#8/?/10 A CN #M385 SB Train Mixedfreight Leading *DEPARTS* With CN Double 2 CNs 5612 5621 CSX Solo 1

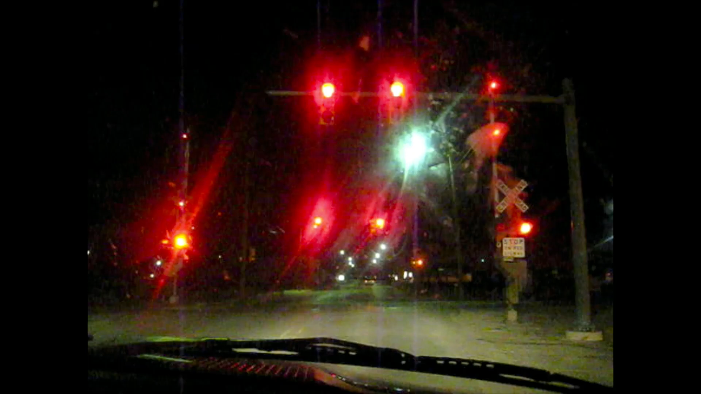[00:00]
The train is moving slow, it's just taking off.
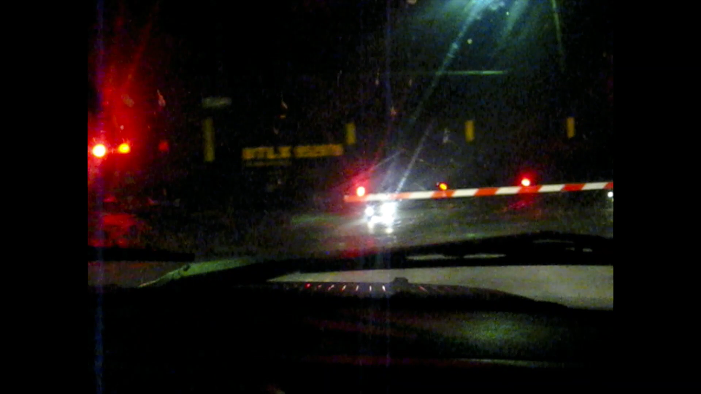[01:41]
That's a lot of engines. Yo! Yeah, open it. Yeah, what clock is that? CSX car. Ah, sometimes CSX is on there, yes. That's the first engine. That's the first engine. No, CN. Sometimes. Sometimes. Sometimes it's slow. Yeah. Yeah, that's important to know sometimes. Sometimes. This should be a long frame rate.